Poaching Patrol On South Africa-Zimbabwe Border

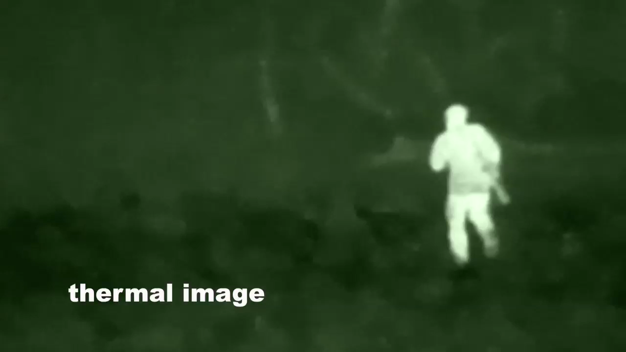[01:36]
So providing them with some high-tech gear like this to be able to detect poachers at a long distance, even when those poachers may think that they're hiding, it will be a great benefit to their job.
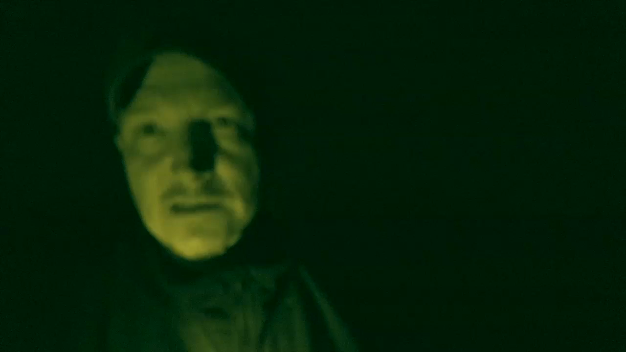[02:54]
So the guy spotted them on the handheld thermal imagers. They asked us to move back in case the poachers have any kind of weapons.
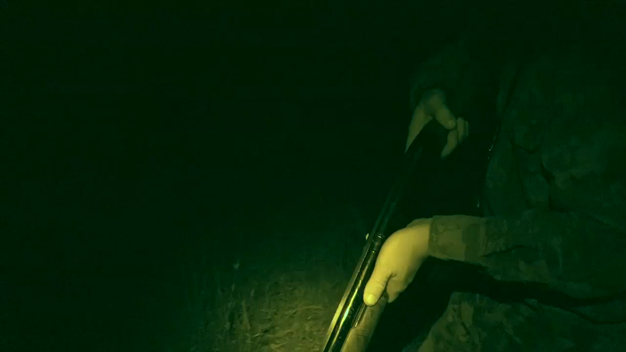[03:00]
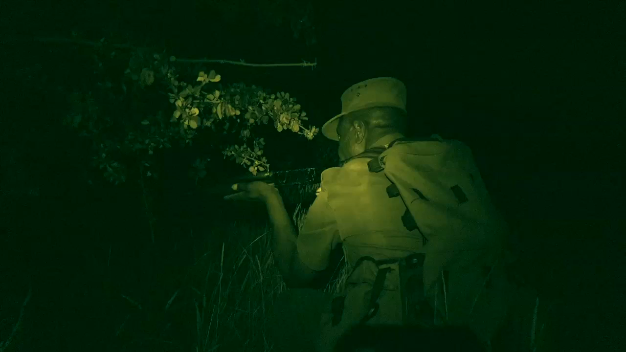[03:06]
Okay. All right, they're moving in. They're moving in.
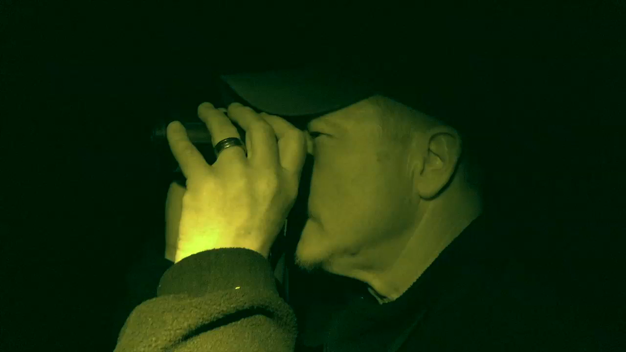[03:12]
They got them. They got them down right now. Oh, that's great.